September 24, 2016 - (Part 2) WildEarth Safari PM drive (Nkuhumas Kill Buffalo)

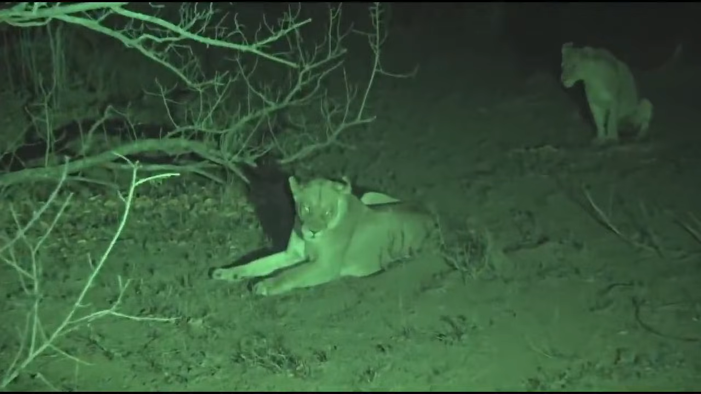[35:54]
Could just be stopping to listen for a while.
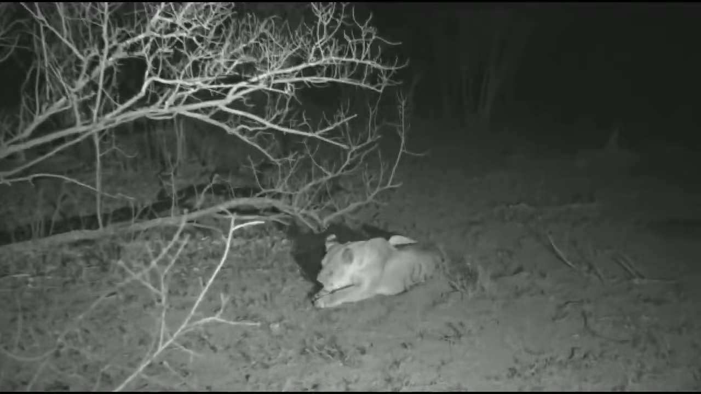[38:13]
Sit here while they groom. They keep testing the air with their noses. Standing by. It looks like they're going south again. That's good for us.
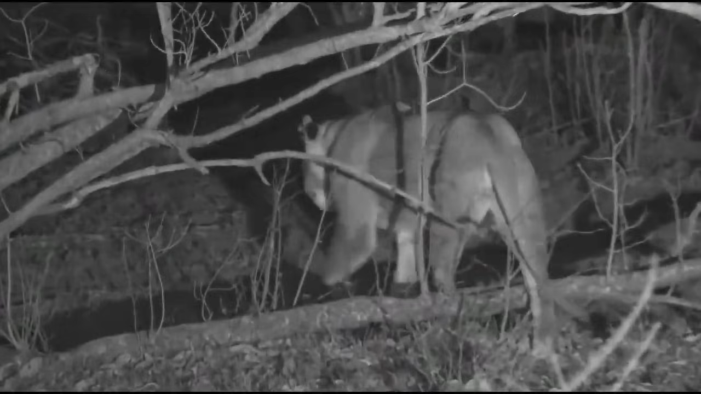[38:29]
We don't want them to go north. North is outside of Juma. Oh, big stretch. That's a problem with not being able to see where you're driving.
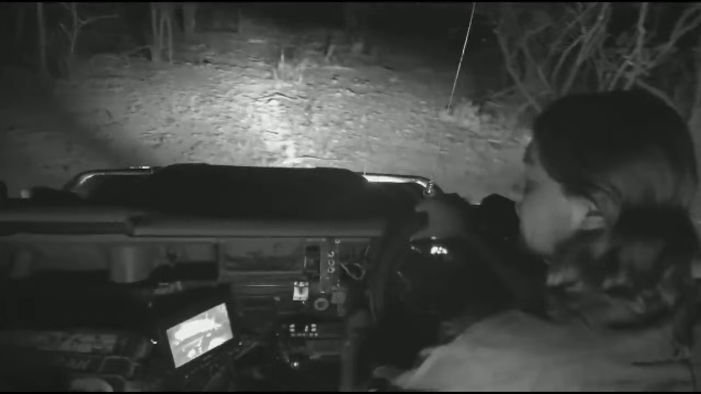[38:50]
Sorry, I had to turn my lights on. Okay, there we go. They're up on the move again. They're about to drive, walk past us. I'm driving. So we can see the one lioness disappearing ahead of us.
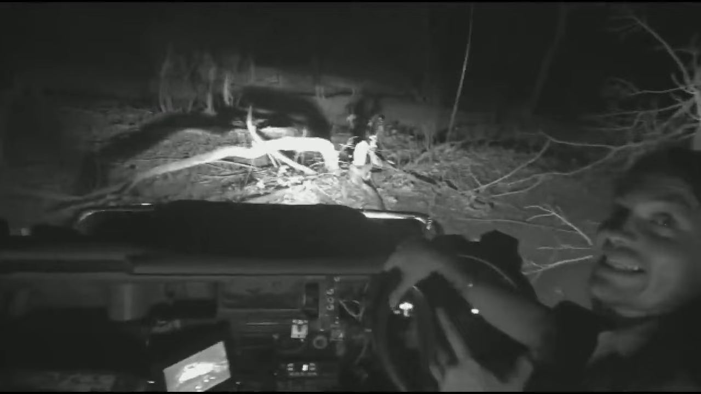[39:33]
Isn't this exciting? There we go, see, there's another lioness there. You can see her through the gap in the trees just. And then the rest of them are walking into the deep darkness.
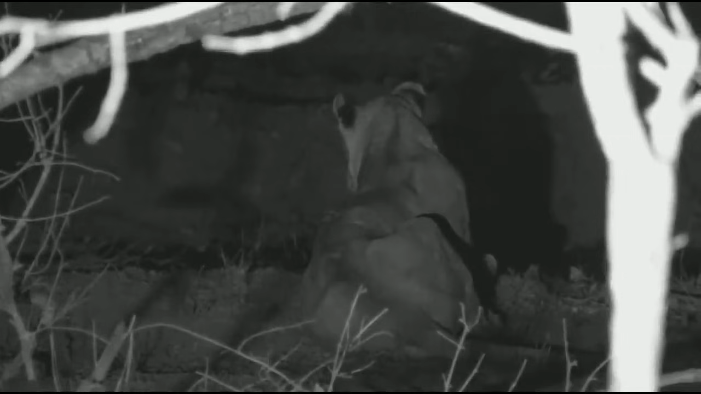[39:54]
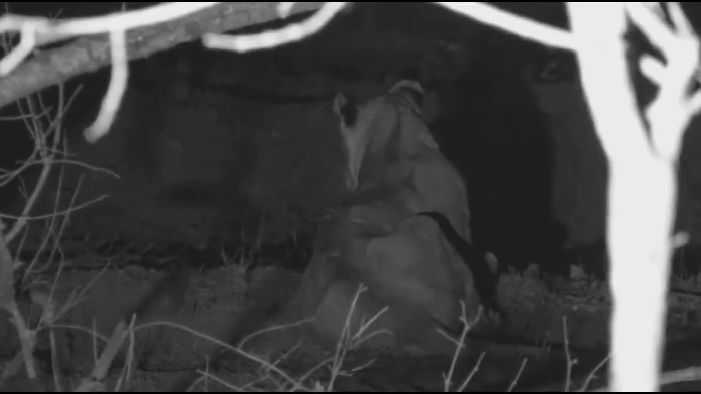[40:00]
Sorry. She should follow shortly. Now the rest of the females have already headed across the firebreak into that big block. Now that is the same area where Jamie found them hunting. Oh, there we go. Okay, well, I'm going to stick with these lines.
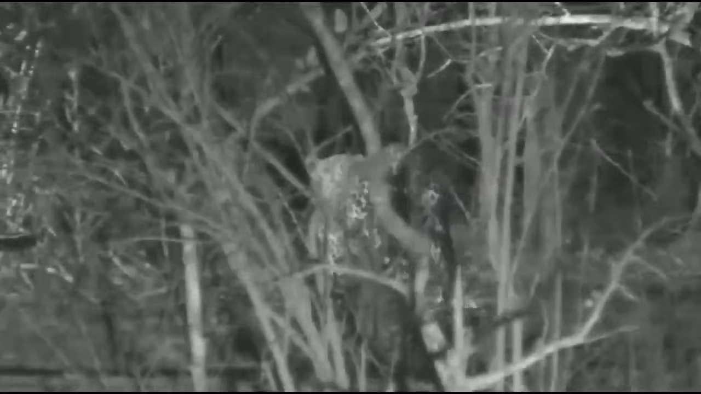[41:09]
I don't think I can follow him. I'm going to try, but I don't think I can.
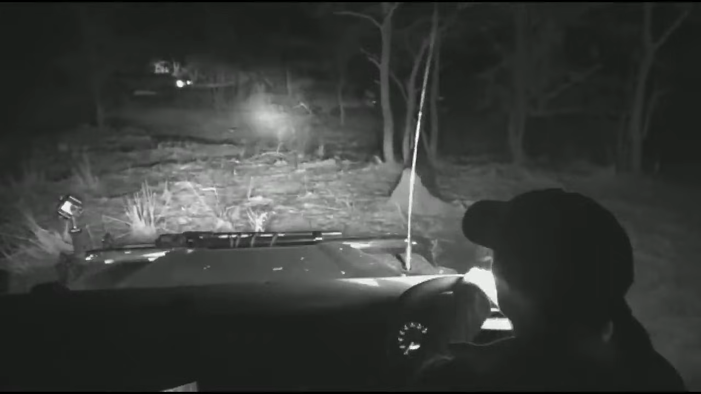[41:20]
Let's give it a go. What's the worst that could happen? There, he's gone flat.
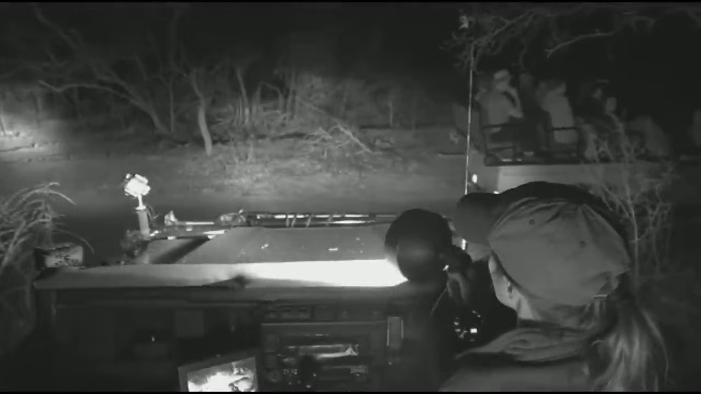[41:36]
Nose up. I can't go in here, I'm sorry. I can't risk it. I'll smash the car to pieces if I try and go in here now in the dark. I'll give it a go, but if I find that we are not managing, then we'll pull out. Thank you, Tingana, for an awesome sighting. Good few hours spent in the company of this magnificent male leopard.
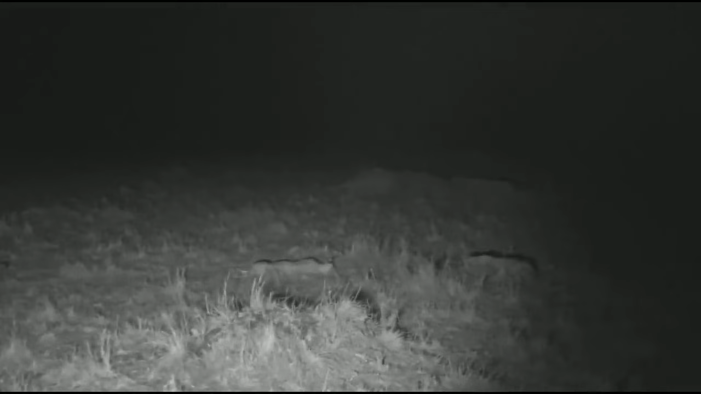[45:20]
You may just hear the gentle pitter-patter of rain on the umbrella that our fearless leader is holding over Gendre, our equally fearless cameraman. The lions, however, having looked like they might get up and move, are now not looking like they're going to get up and move. But I do think it's fascinating that they're not eating the zebra. Let's have a quick recap, and then I'll just tell you quickly about the lions of the area that we've seen today.
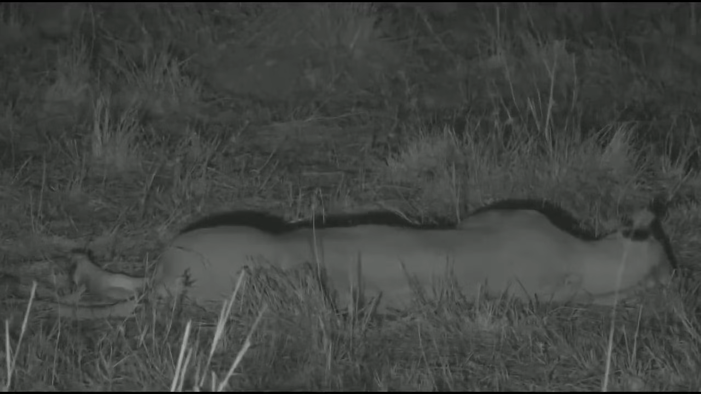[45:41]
Earlier, we had reports of a pride of 12 down on the Tanzanian border. We didn't go down there because it's very far and there's no signal here. We could have gone down there if we'd had to, or if we'd wanted to. There's no reason or no human impediment to stop us going down there.
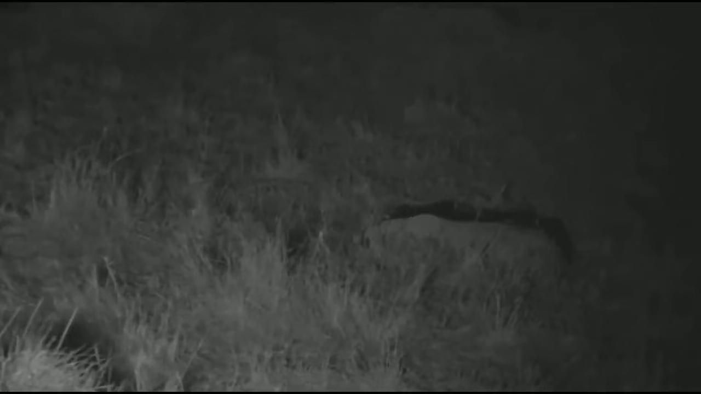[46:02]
Then we saw those seven lions earlier, which unfortunately we wanted to open the show on, but a great big storm came in and made a mess of our signal, so we weren't able to do that. Those lions, apparently of the Serena pride, looked like four lionesses and three young males. And we have huge action here at this sighting at the moment. Anyway, we had to leave them. They weren't going to hunt tonight. They were extremely fat. They've been eating substantially during this migration season in the Mara Triangle.
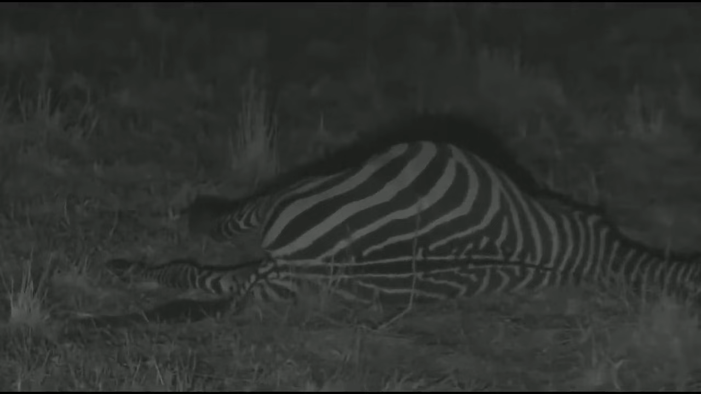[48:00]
I put it forward as a theory for why it has remained like that, uneaten during the course of the day by these lions, and perhaps why it is that one of the lions was sick. I'm not saying that that is definite. The biggest and quickest way to get egg on your face out here is to say something definitely, because then lions and every other animal out here will almost always turn around and do the precise opposite. That said, do I think that the hyenas would be able to eat it if it is too infected for the lions? I don't know.
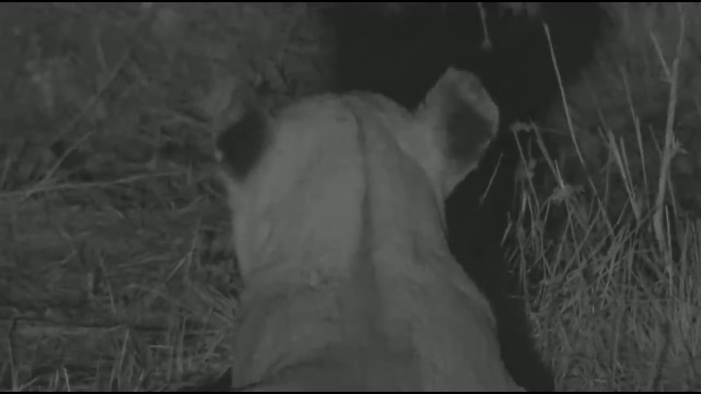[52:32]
I also think that there are males calling somewhere way to the east of where we are now. And sometimes she lifts her head and turns, and you just hear in the very far distance, ho, ho, ho, ho. Right, unfortunately it seems like the Nkuhumas have also decided that life is rather too tough for them and they've decided to have a bit of a snooze,
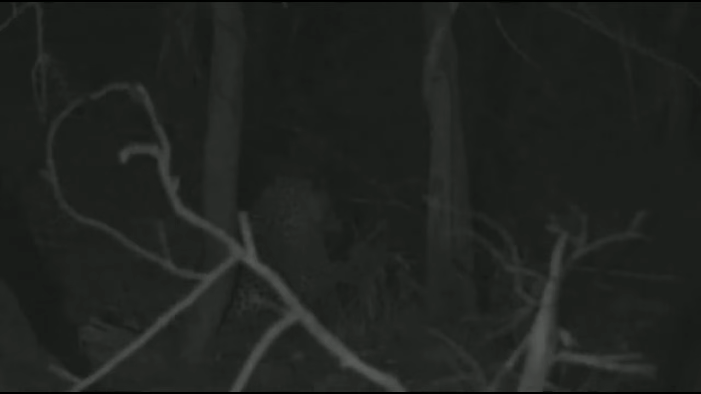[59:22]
10% of the kills that they initiate, whereas lions are slightly lower. He must be aware of the fact that there's something here. It's obviously not of any interest to him. Perhaps he already knows that it's been finished off
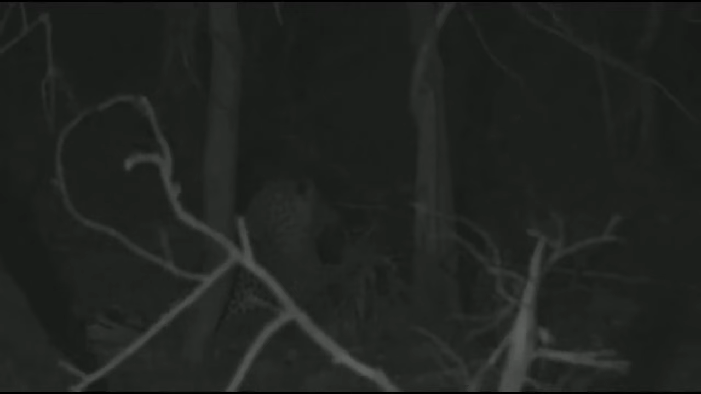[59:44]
by hyenas and vultures or whatever it was.